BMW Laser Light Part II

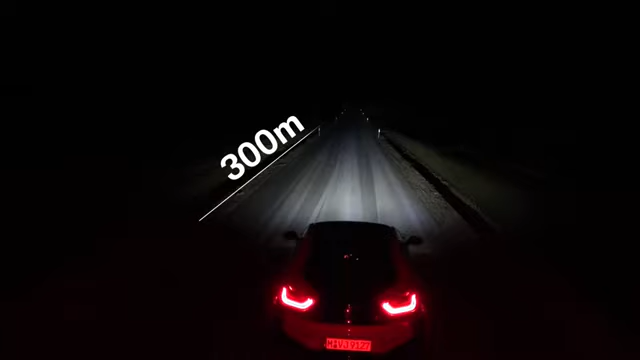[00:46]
therefore doubling the range and increasing driver's visibility up to 600 meters.